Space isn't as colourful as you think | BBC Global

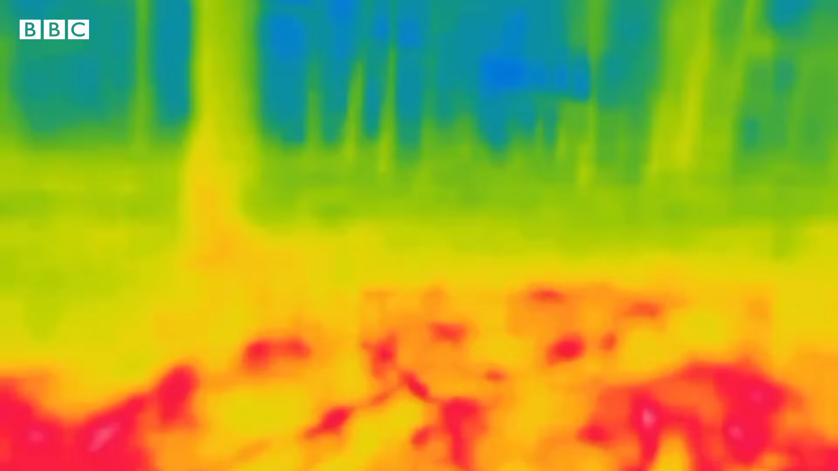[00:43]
But Webb primarily captures the universe in infrared, a light we can't see, but one that is important.